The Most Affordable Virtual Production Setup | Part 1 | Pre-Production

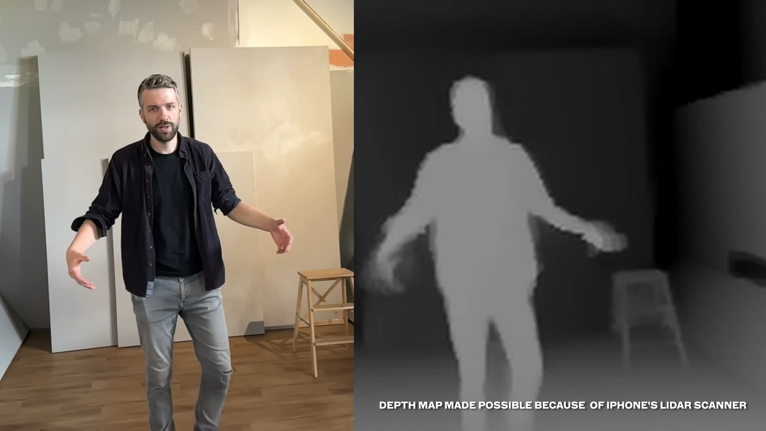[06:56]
But then it's a good thing we get a depth map from the Jet Set app.
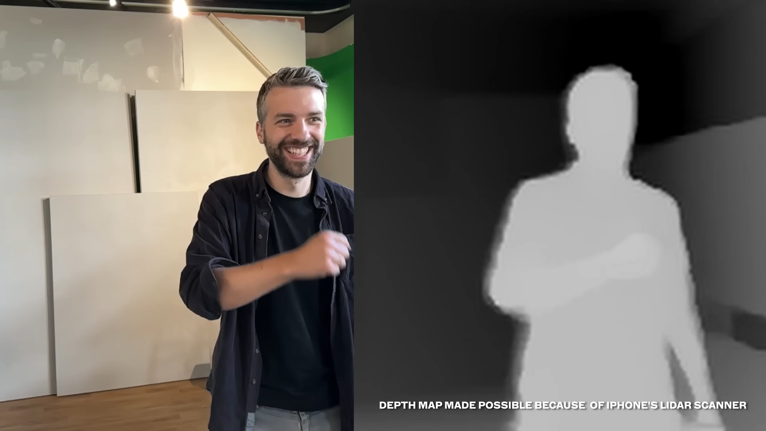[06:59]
Because then we can use the depth map to make them actually come out of the smoke.